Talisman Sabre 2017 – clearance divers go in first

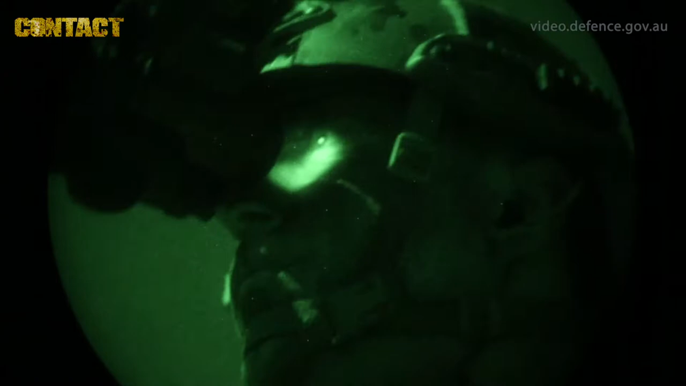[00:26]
Both recon teams inserted under the cover of darkness and are infiltrated into their
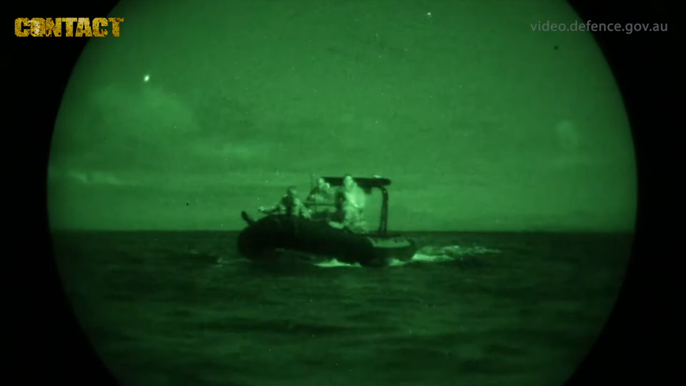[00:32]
designated observation positions to observe the enemy's techniques, tactics and procedures.